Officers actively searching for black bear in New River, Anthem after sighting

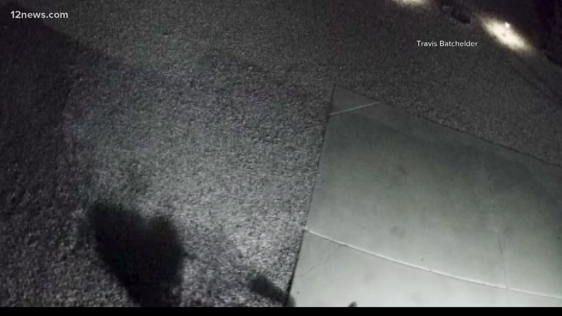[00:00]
Well, we all know that part of living here is sharing our space with desert animals, but in Anthem, they're on the lookout for something completely different, a black bear. Yeah, take a look at this video captured on a home security system north of Phoenix and Cave Creek.